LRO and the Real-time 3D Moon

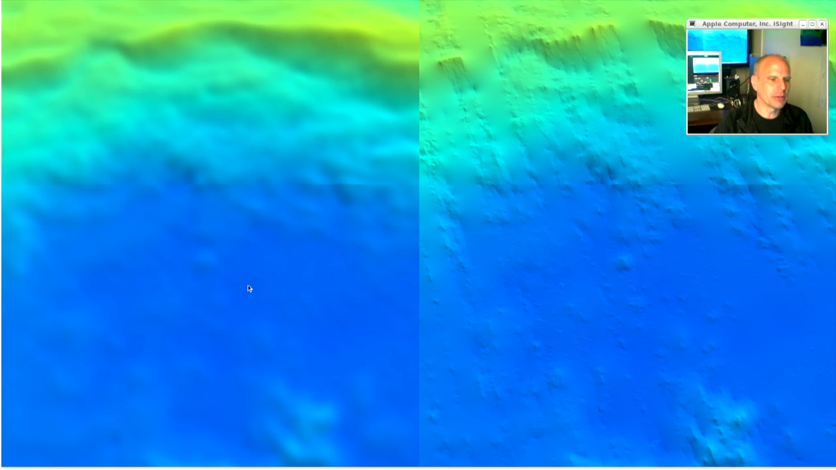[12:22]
It looks like a sad little pipsqueak of a mountain now. On the left, we have GLD, which was constructed from stereo pairs of the wide-angle camera. On the right, we have Lola, which is laser altimetry.
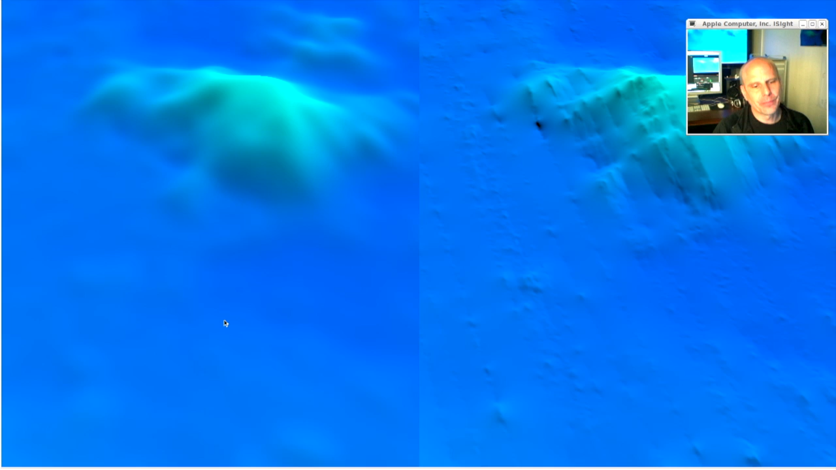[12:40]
Now, there's obviously a big difference, a difference in character here. You see these vertical lines. These lines run north and south, and these are the actual ground traces of the satellite.
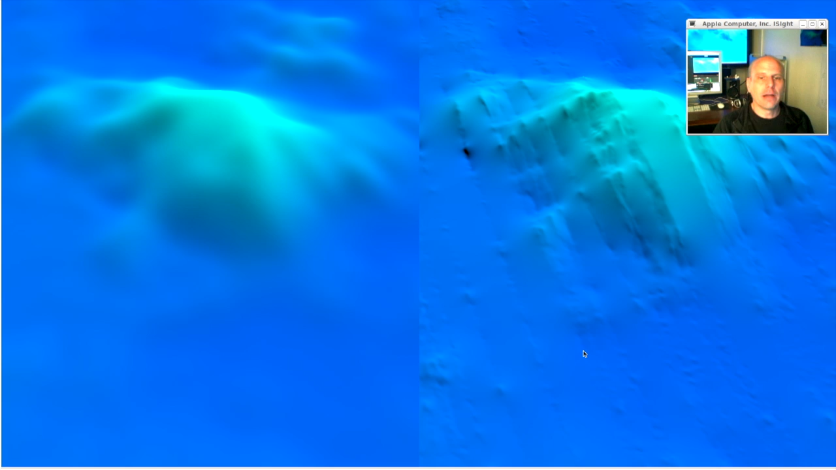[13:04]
And so the data coverage of Lola is really very slight, especially toward the equator. Now, fortunately, in Lola, these ground traces get so close together that it no longer matters that they're far apart.
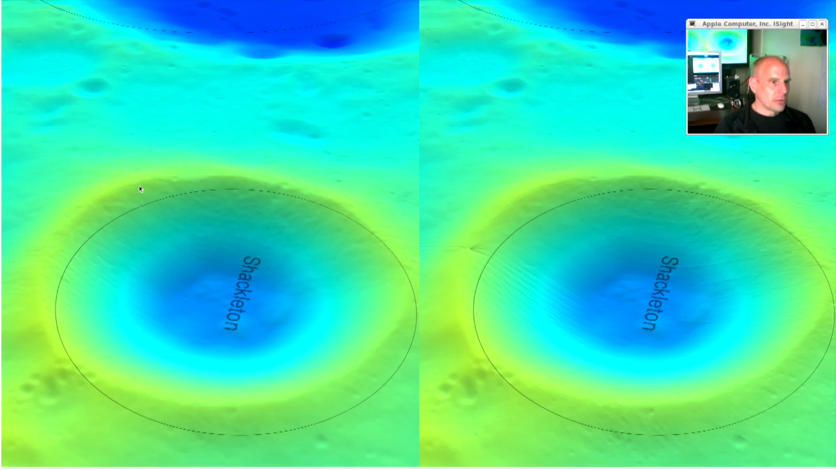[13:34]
There is no GLD near the poles, so I took Lola data and I filled in the gaps. And somewhere around here, there's a transition.